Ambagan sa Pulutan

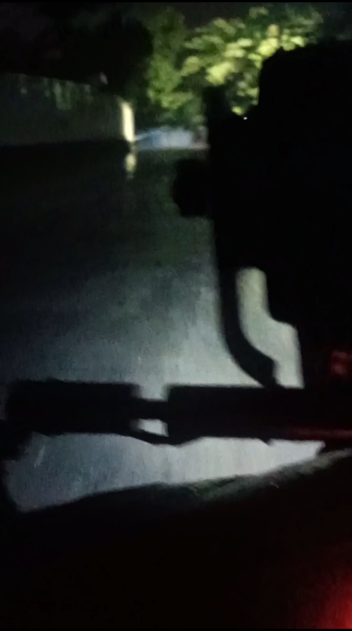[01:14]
So may dala tayong dalawang bangus dito. Yung hindi tigpipiso ha, malaking bangus. Alright? Wait nyo ako doon.
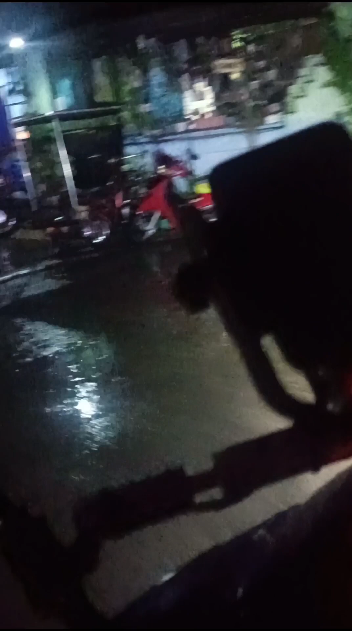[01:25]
Kaya malapit na tayo ito na Brad Demon. Dito sila nag-iinuman